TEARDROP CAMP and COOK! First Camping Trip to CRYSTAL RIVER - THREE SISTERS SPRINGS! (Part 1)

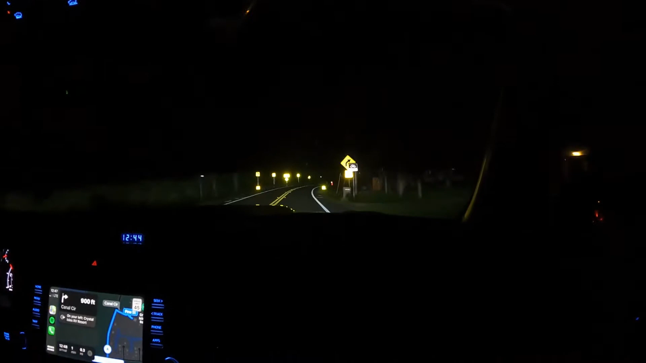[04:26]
Teardrop Circle, camper. then the destination is on your And left. actually, it's our first time camping alone in so many years.
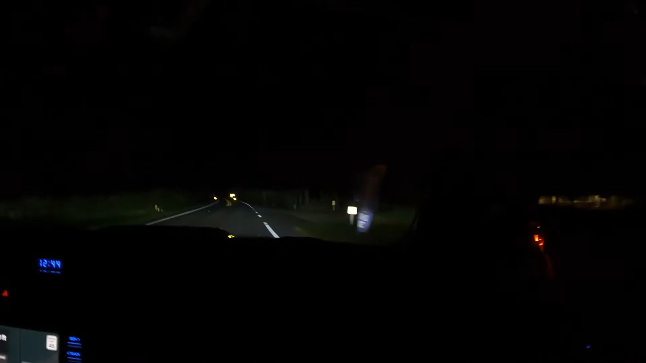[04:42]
You can't really see anything because it's so dark, but this is the entrance to Crystal Isles